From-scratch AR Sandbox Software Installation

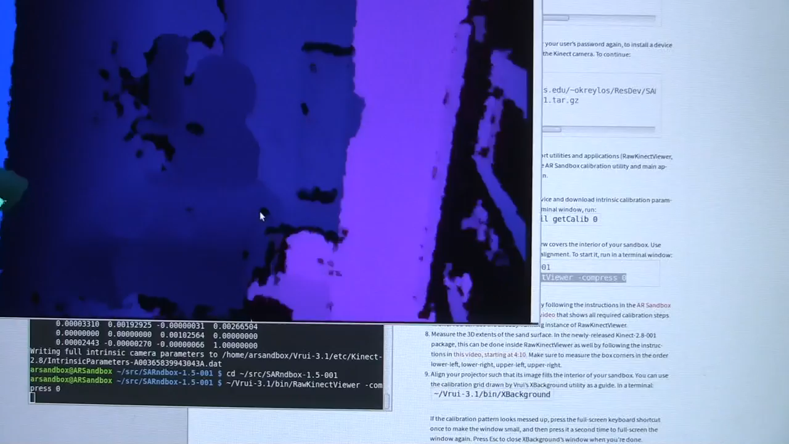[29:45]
connect depth image looks like but there's no color image and that happens
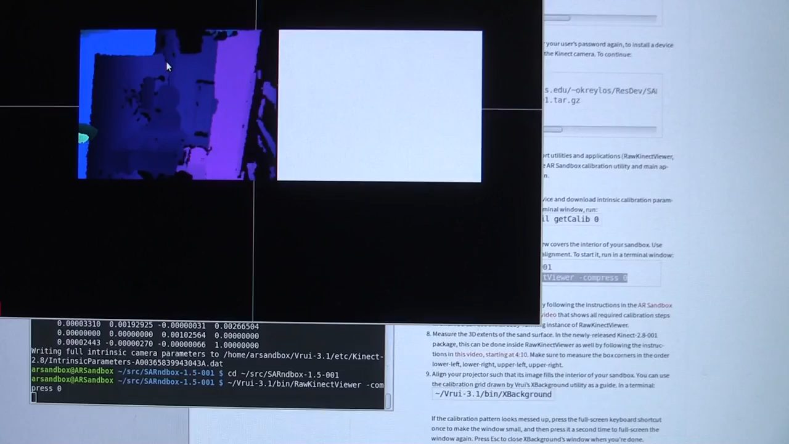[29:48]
once in a while the connect is you know it's a little bit flaky in that case you just restart that and it usually there we go sorts itself out i'm going to full screen that um you see that this
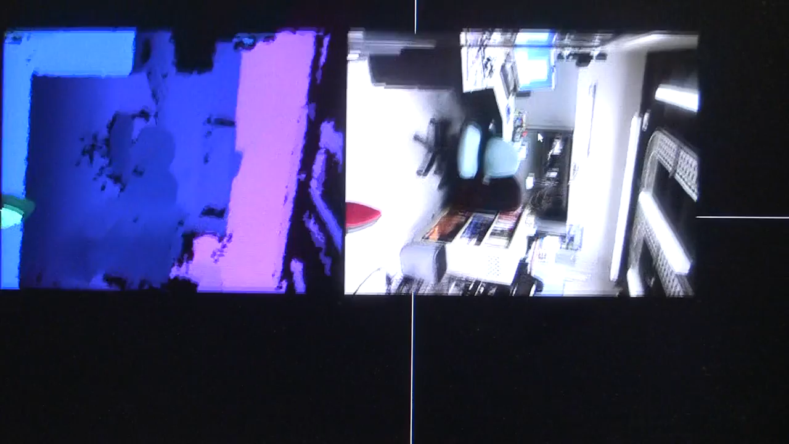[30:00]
year this the connect camera that is mounted to my 3d tv which you can see here in the frame there's another camera on the opposite end right there that's my cubicle back there uh the camera is sideways because it's mounted that way it doesn't really matter you
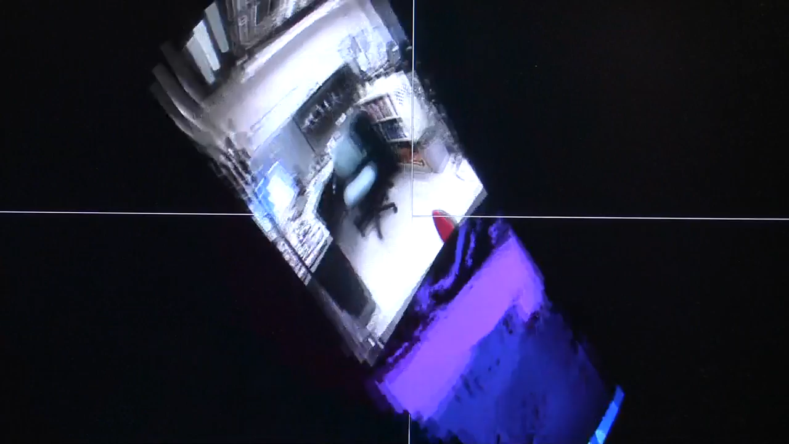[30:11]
can of course you know rotate this around whoops maybe not like that to put it upside to the right side up